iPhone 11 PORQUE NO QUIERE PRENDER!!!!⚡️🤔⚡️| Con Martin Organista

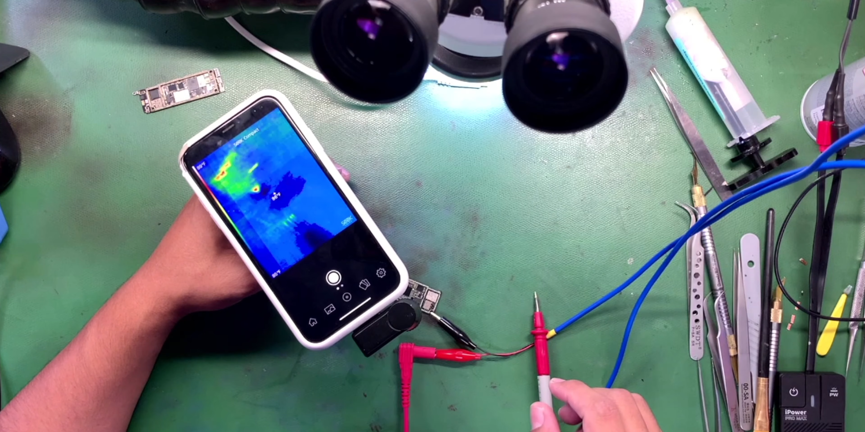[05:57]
Ahí estamos con labor. Vamos a ponerle en los mismos condensadores que le pusimos hace rato. Vamos a tocar.